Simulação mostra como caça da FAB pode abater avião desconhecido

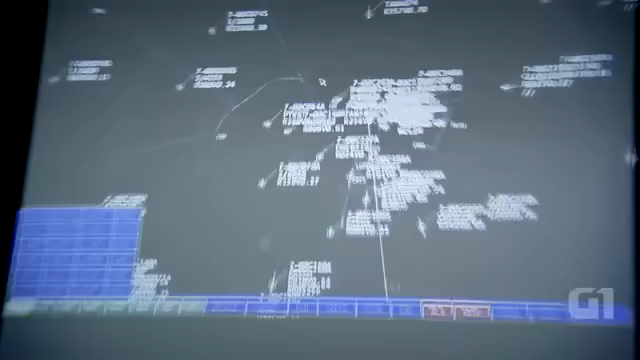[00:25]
Prossiga. Controlador, está acionado o alerta de defesa aérea de Anápolis.
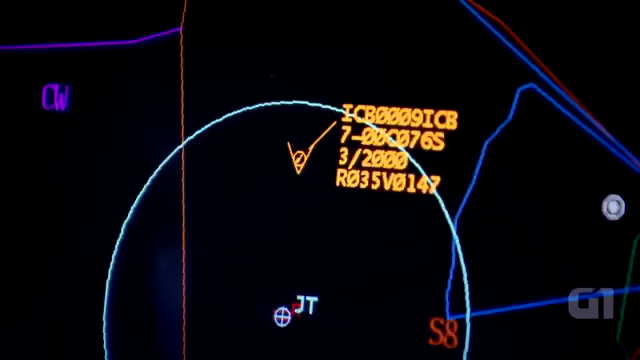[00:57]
Charlie Bravo Oscar, prossiga para o reconhecimento da aeronave desconhecida. Charlie Bravo Oscar, ciente.
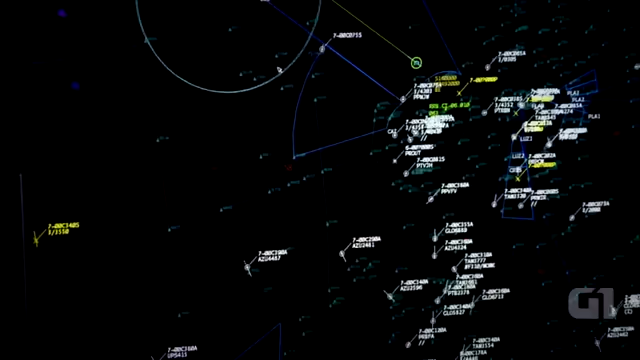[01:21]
Papatango Mike November, ciente, realize a foto e filmagem da aeronave. Ciente, será realizado foto e filmagem.
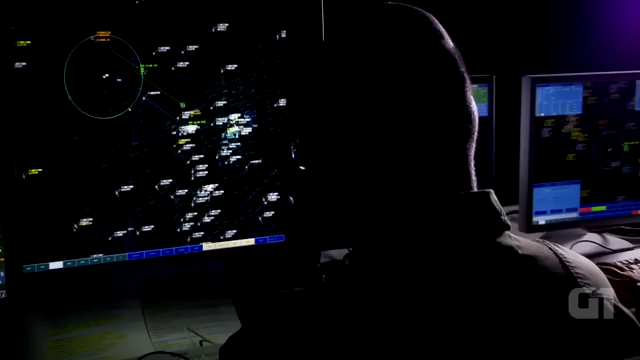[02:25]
Brasília recebeu os dados da interrogação? Afirmativo.